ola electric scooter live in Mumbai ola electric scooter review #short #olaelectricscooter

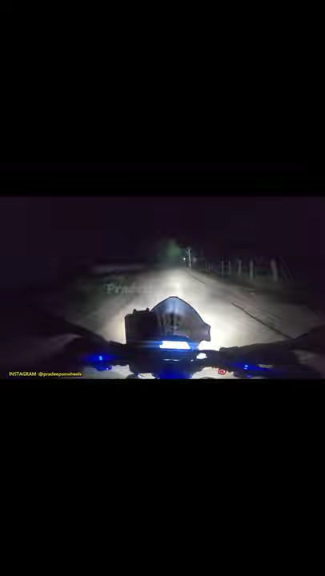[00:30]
Not very much completely because I still have a lot more to test but I am a little impressed which will not happen all the time. I can't really say the throttle response is also really good I can feel the power.
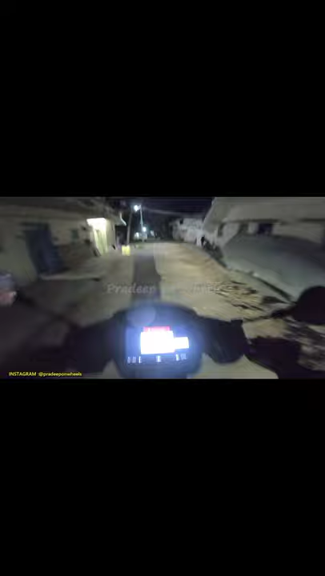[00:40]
So this is how the dash is and here you have the button and the joystick here.